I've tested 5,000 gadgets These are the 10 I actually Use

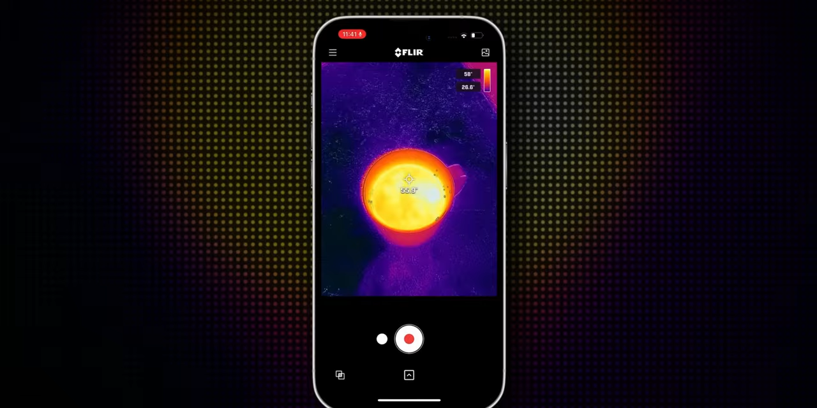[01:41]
So right now, the tea is at around 55 degrees Celsius.
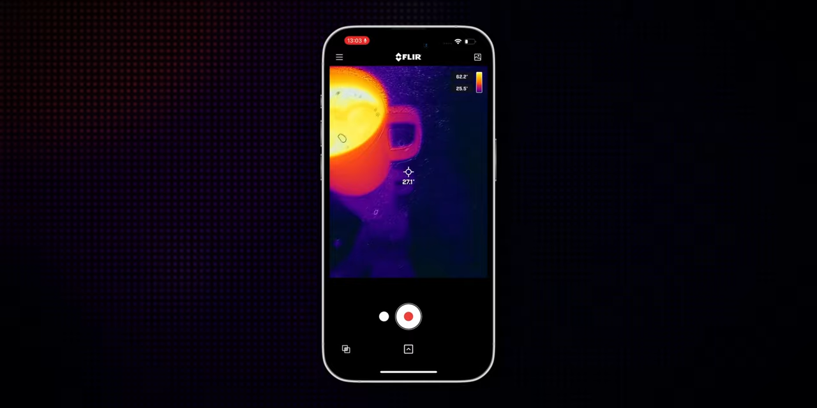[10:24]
It started off at 55 degrees Celsius. It is now at 61. It's got hotter. So check out the next gadget video. That's here, and I'll catch you there.